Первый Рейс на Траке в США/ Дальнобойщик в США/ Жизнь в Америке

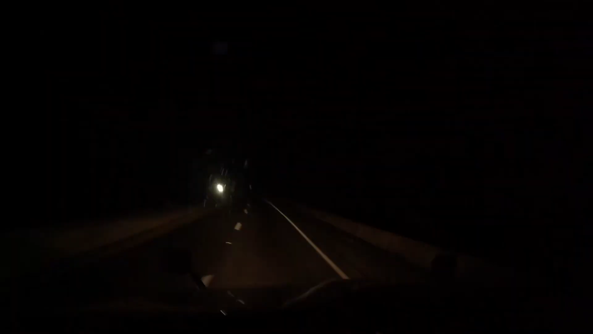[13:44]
Еду по каким-то горам Здесь серпантин, как в Сочи, короче Такие повороты